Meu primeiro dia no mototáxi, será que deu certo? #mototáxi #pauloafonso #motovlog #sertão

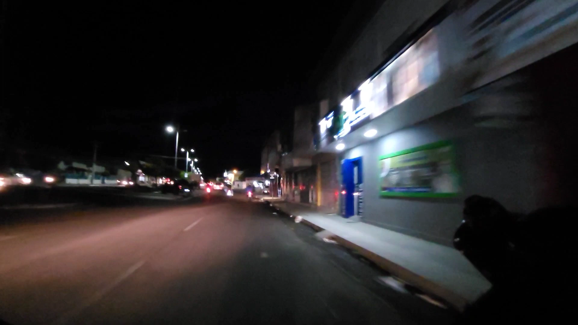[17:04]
Tá pegando ali a Antônio Carlos Magalhães.
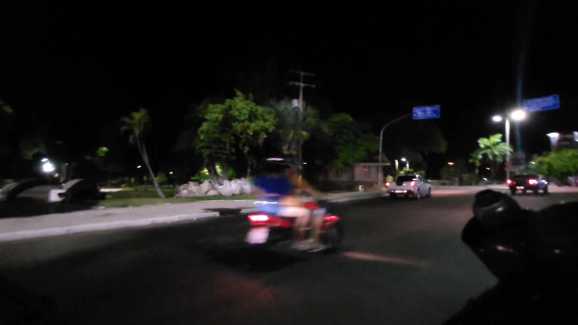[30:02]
Quente não. A nossa esquerda, Praça das Mangueiras.
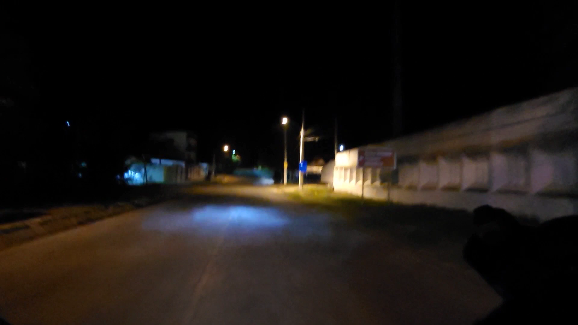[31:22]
Tá pegando aqui a próxima à direita.
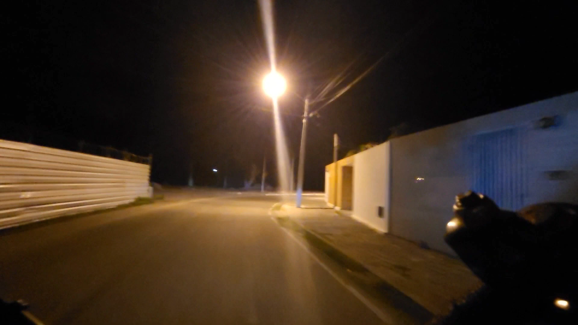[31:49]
Pronto, deixar na porta de casa.